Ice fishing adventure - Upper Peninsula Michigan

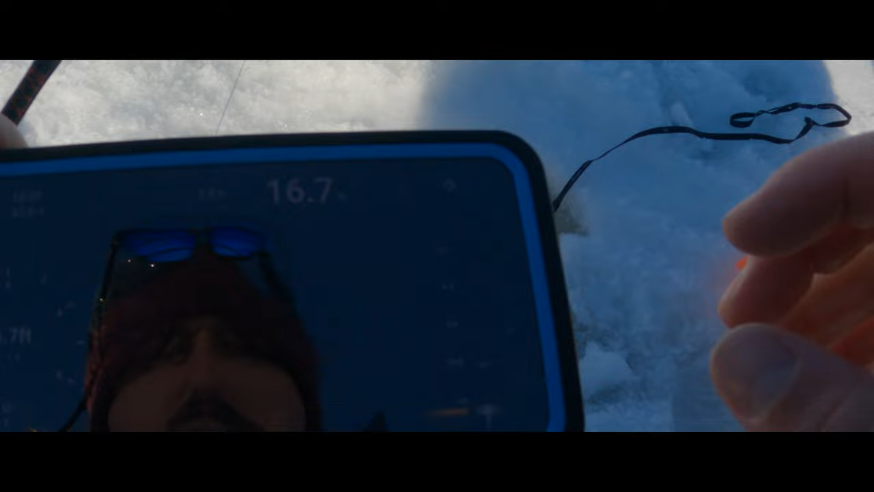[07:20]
a tiny jig at the bottom of your line,
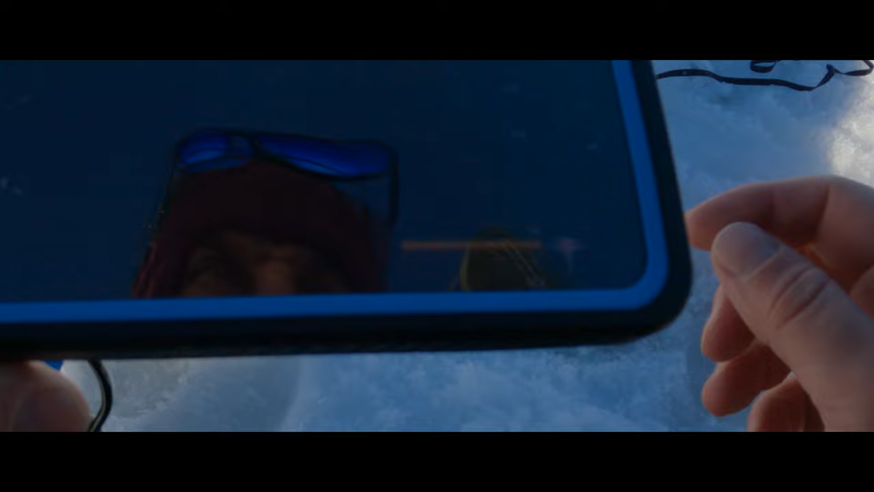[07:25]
and it can tell when there's something next to it or by it or underneath it. And using this deeper chirp, it was really cool.
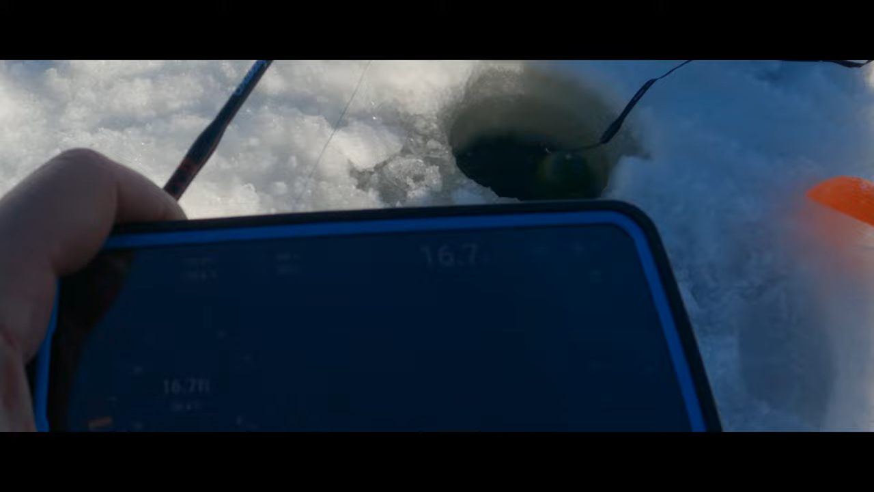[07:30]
It connected directly to my phone,
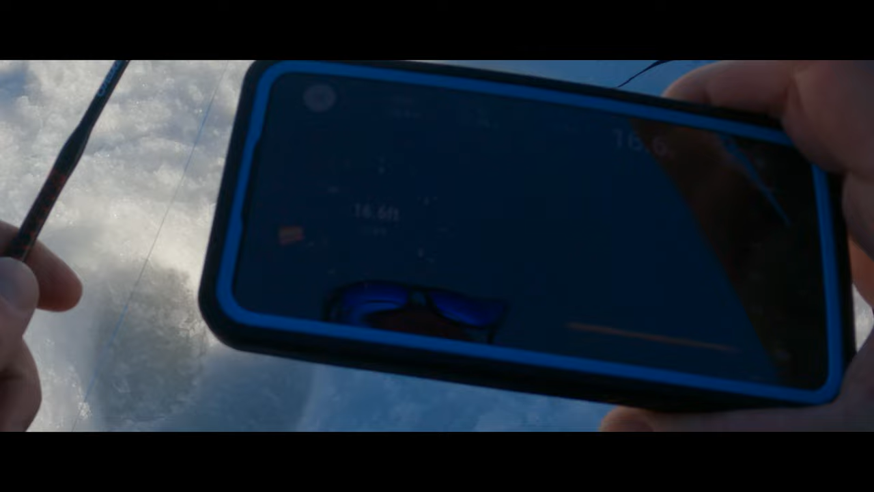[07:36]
and I was able to watch in real time as I jigged and fish came up off the bottom,
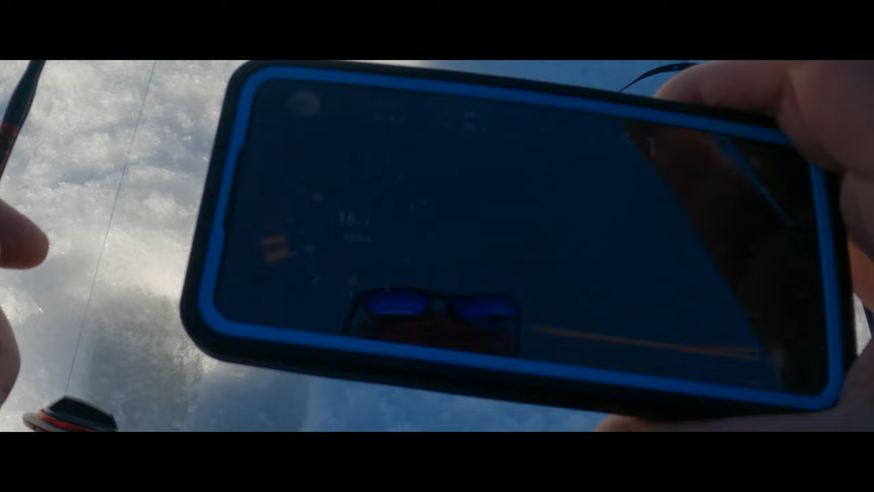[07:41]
approached my lure, and I knew when I was going to get a bite. It made ice fishing so much more interactive than some of the things I've done in the past.